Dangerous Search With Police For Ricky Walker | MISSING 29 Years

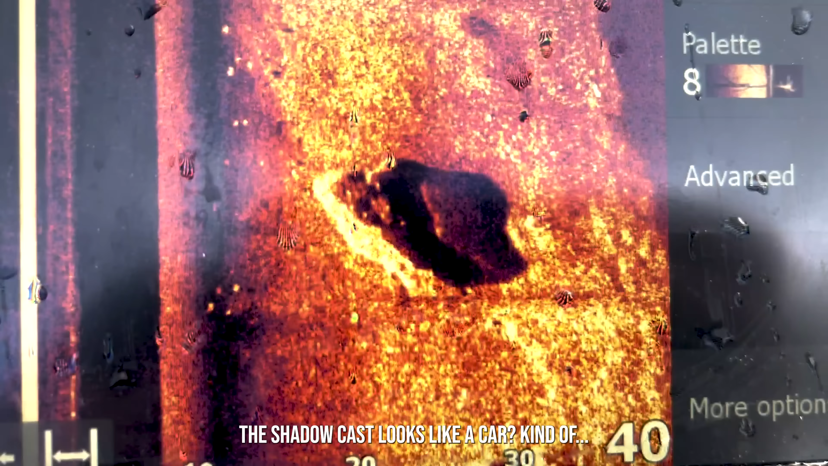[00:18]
the shadow it casts looks like a car kind of oh there's one oh my dude no no no go back go back go back
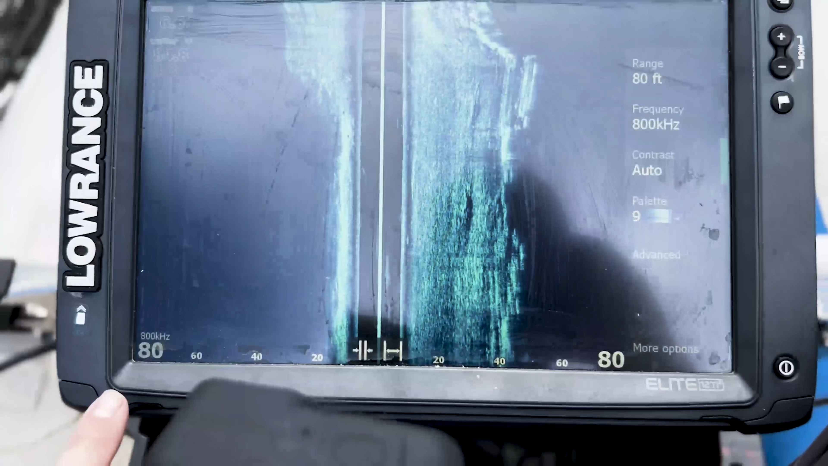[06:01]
to be looking to see if we see anything as you can see
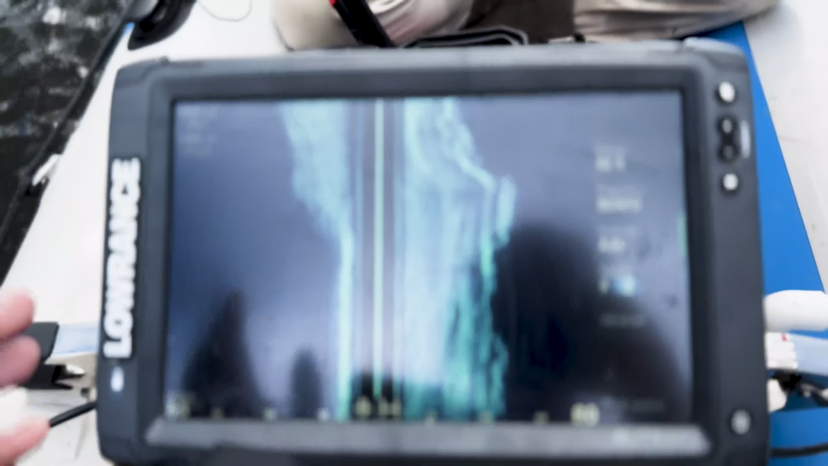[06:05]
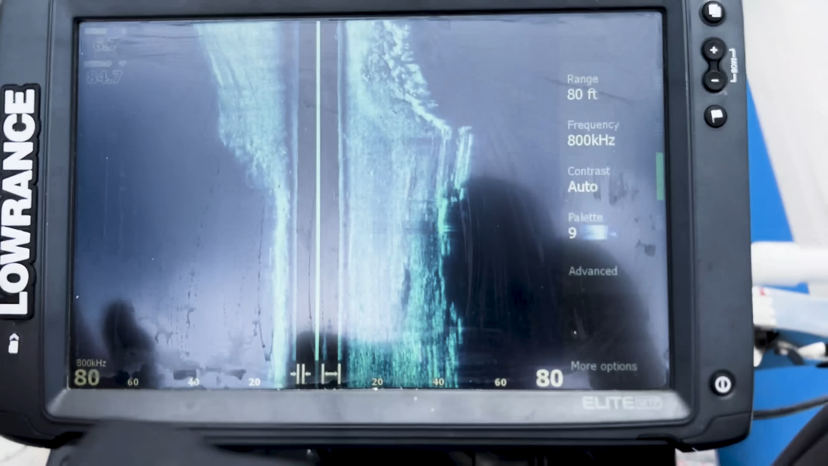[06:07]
we've got an 80 right here and an 80 right here and it's scanning 80 feet out
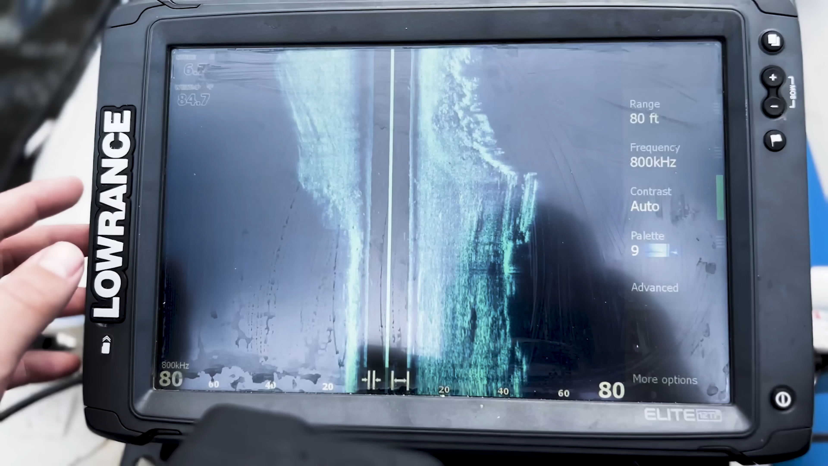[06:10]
so you can see this is our boat our path right now and this is everything on the side we just kind of turned
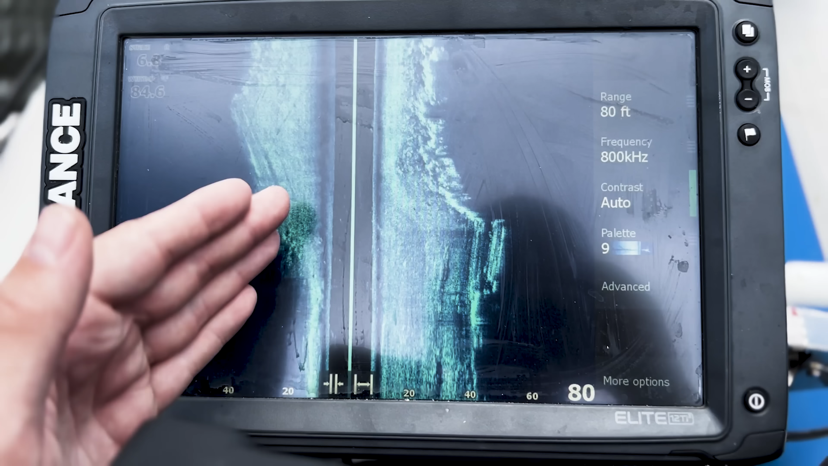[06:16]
a little bit so that's why it looks a little weird but we should be able to
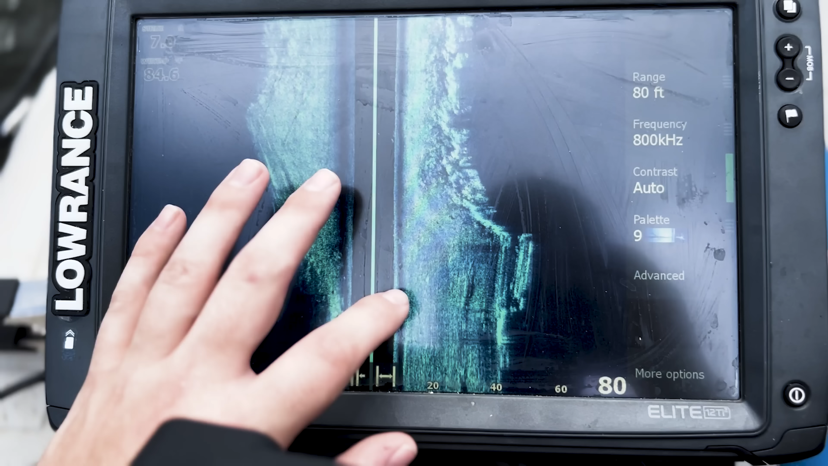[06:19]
hopefully see a car somewhere yeah i mean it's really narrow yeah
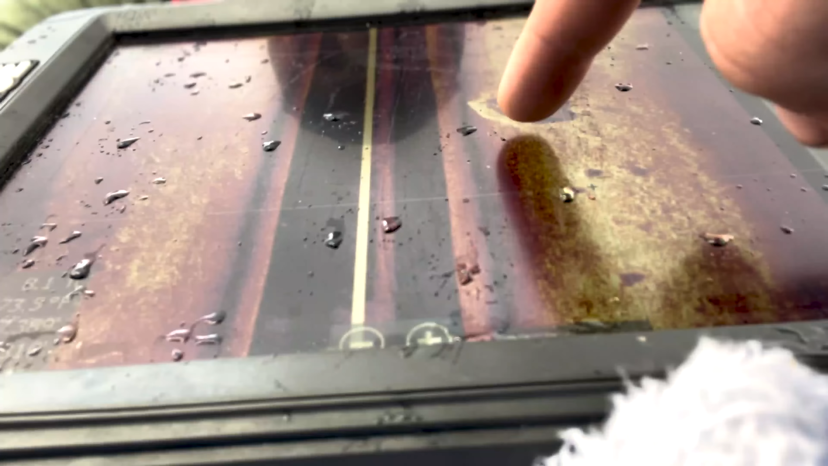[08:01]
it kind of looks like a car there yeah all
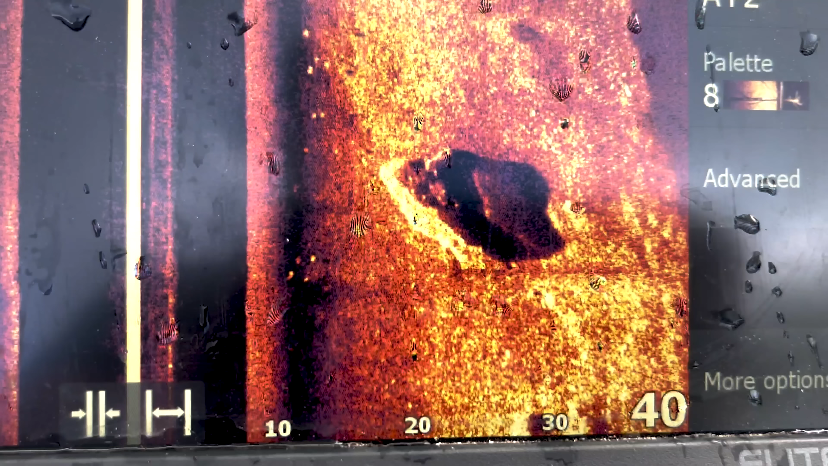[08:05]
right
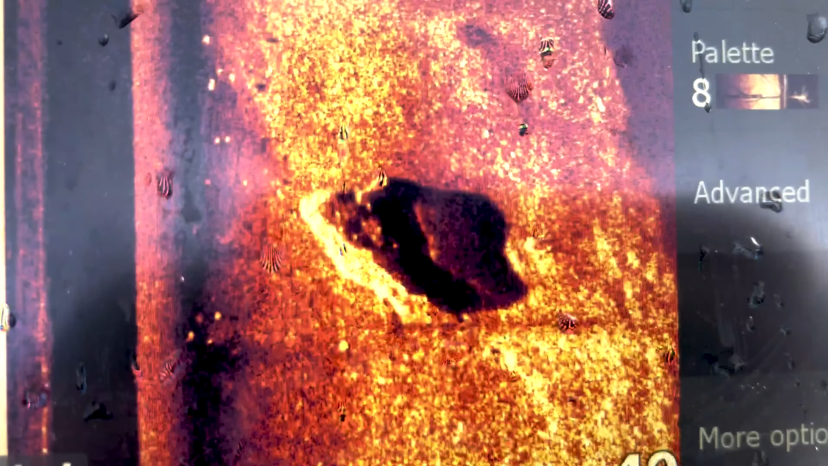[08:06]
wait are we like the shadow over it it looks like the shape of like the car yeah all